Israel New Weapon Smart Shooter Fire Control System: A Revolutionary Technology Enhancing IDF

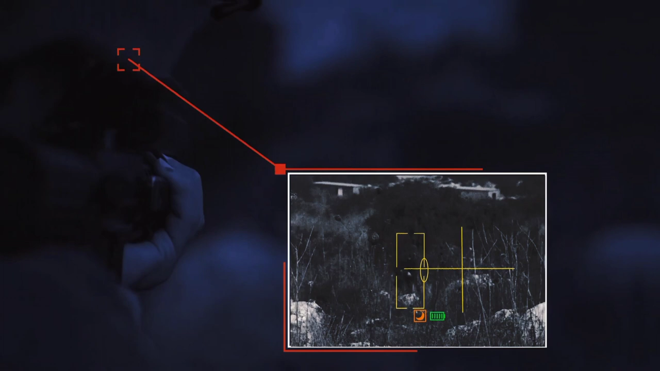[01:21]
It also has a camera that provides a live video feed of the target area.